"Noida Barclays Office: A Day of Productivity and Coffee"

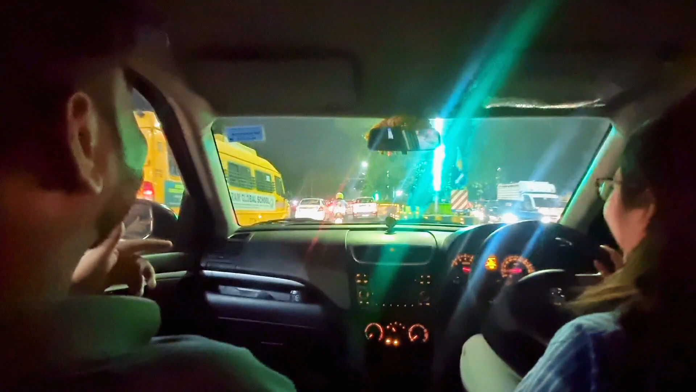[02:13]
उसके बाद ट्राफिक की मारा मारी जेलते हुए हम लोग आफिस आगे और आफिस से घर